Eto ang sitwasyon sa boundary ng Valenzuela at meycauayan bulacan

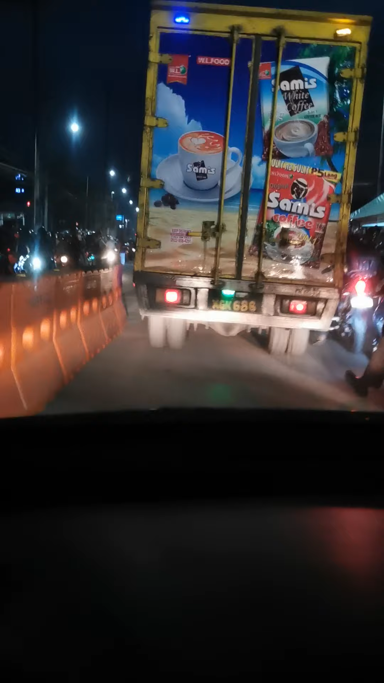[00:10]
Ayan. Dami. Baka makabangga ka pa ng mga. Hindi.
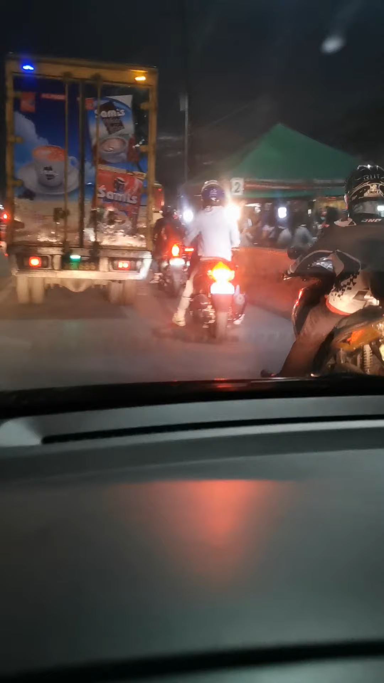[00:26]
Babay, dyan dyan. Maya maya. Dami naman ito.